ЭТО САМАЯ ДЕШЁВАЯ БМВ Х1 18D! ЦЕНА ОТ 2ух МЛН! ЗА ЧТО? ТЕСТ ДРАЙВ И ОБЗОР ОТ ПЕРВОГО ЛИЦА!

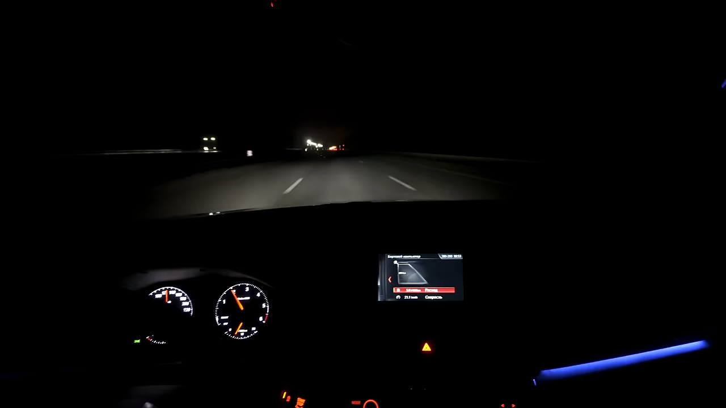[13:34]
Бац, и наступила ночь. Видали, как могу? Значит, возвращаюсь я обратно в Москву, еду по трассе. Я еду примерно уже 50 километров со скоростью 110-120. То есть в том самом режиме, в котором я обычно передвигаюсь. М4 здесь везде камеры.
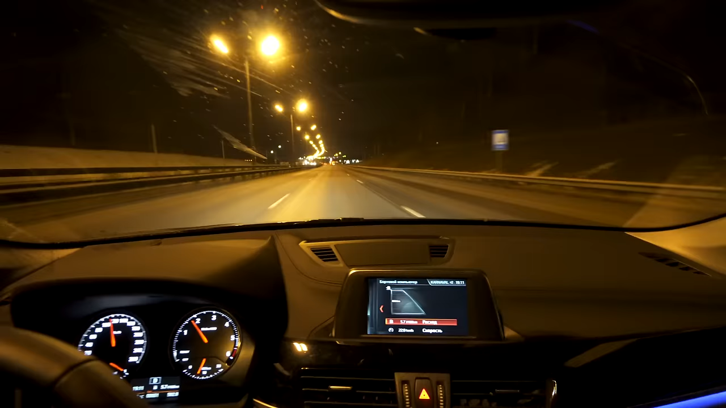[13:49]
Собственно, народ так и едет в основном.
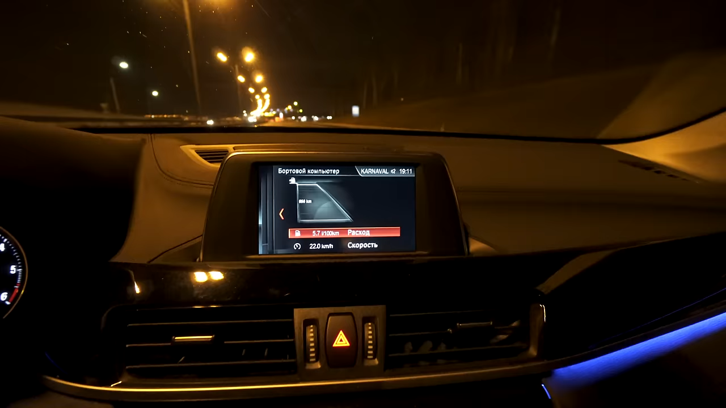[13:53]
Расход топлива у нас получается 5,7 на 100 километров. Вот при таком режиме это, в принципе, реальный расход. Я бы даже сказал так, что 6 литров это с учетом каких-либо обгонов.
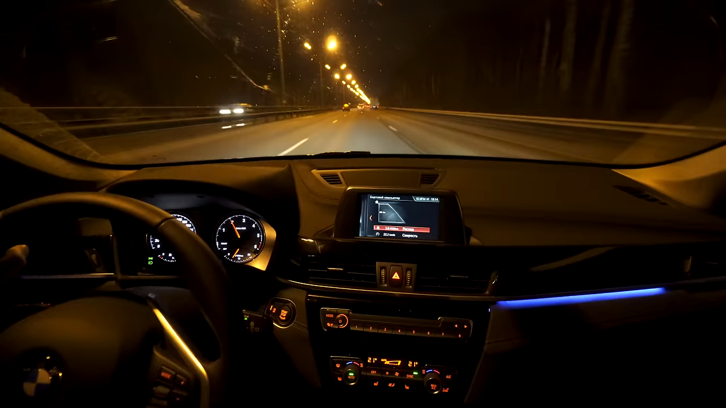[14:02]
Конечно же, с вами я лукавить не буду. После более дорогих версий в машину садишься, ну прям очень просто. Но не забываем о том, что если пересесть чего-то попроще, там, не знаю, там, солярис пятилетний в простой комплектации, конечно же, ты будешь получать бешеное удовольствие. Поэтому здесь все вот реально сугубо индивидуально. Кто с чего пересаживается, кто на чем до этого ездил, тот выводы для себя и сделает. И освещение в ночное время, я бы сказал, аскетичное.